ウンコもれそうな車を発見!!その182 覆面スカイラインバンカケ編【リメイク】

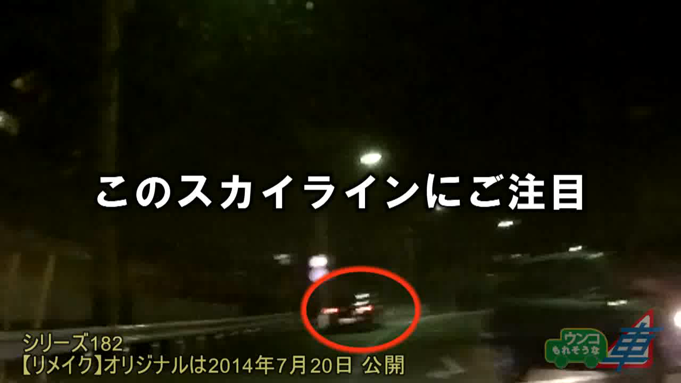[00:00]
このスカイラインにご注目。律儀に方向指示記載ています。停車しました。すると